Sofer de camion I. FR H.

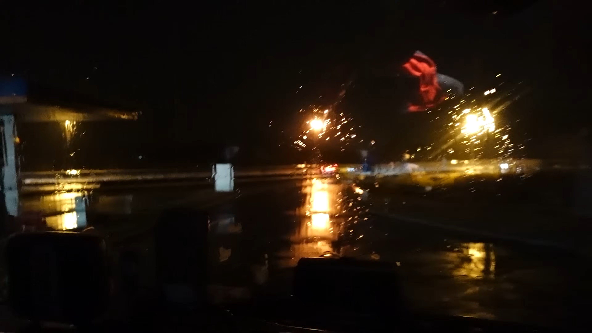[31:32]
Și, bine că am găsit locul ăsta aici făinuț. A fost prima oară și m-am parcat în parcare acolo. Cu siguranță că nu cred că se vede foarte bine.